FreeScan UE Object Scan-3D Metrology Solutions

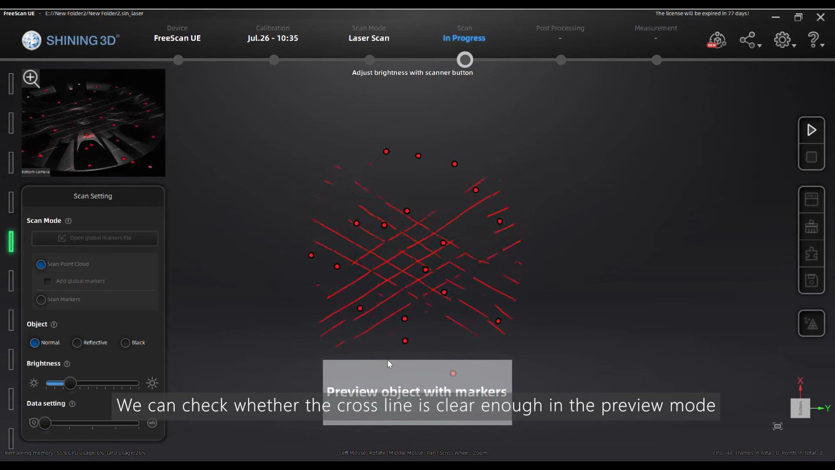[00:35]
If the clothesline is clear enough, we could press the start button again to start the scan process.
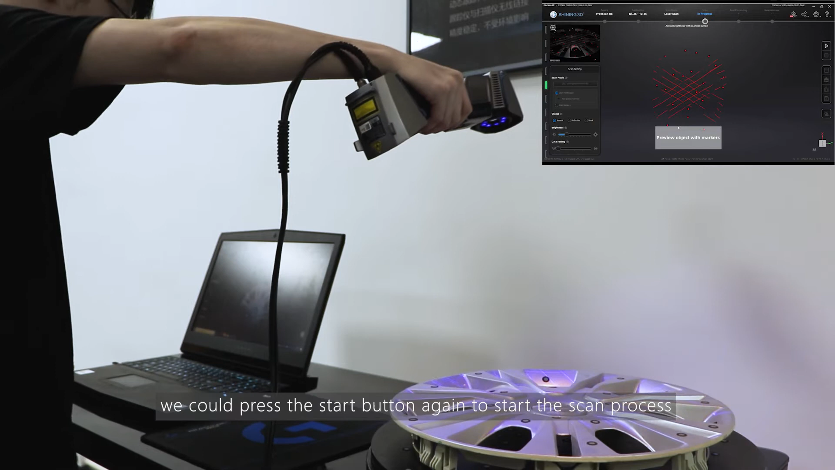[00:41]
In the scan process,
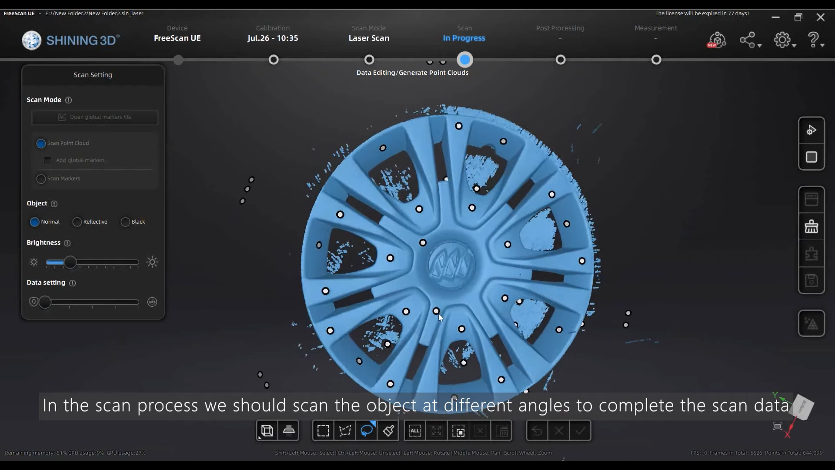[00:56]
we should scan the object at different angles to compress the scan data.
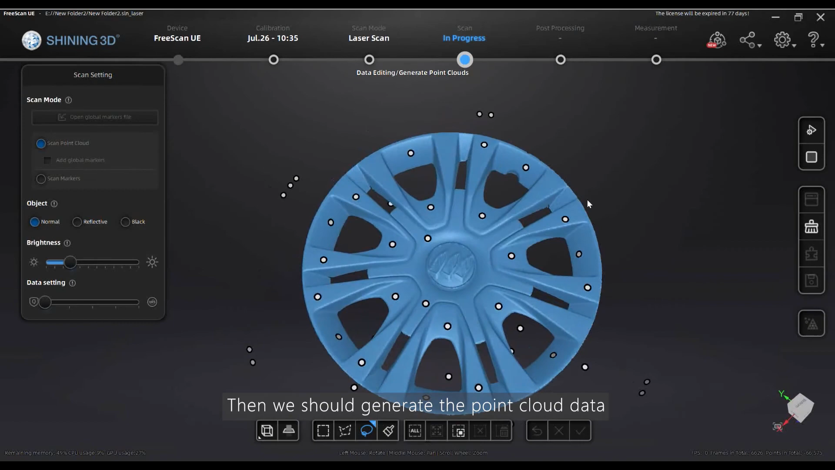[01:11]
Then we should generate the point-clothed data.